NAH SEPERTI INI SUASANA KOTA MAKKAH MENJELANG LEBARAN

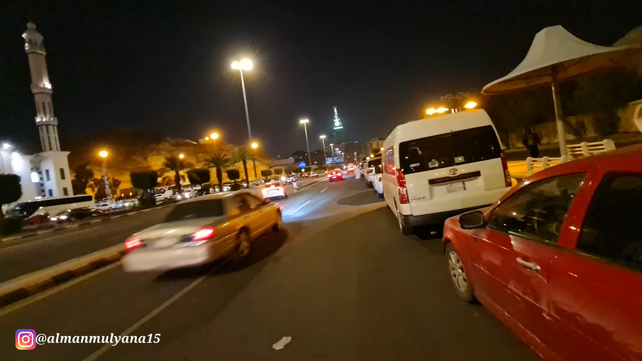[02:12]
naksi Bahkan ini ada mobil dari Dari mana ini? Dari Qatar guys Ini mobil dari Qatar nih ya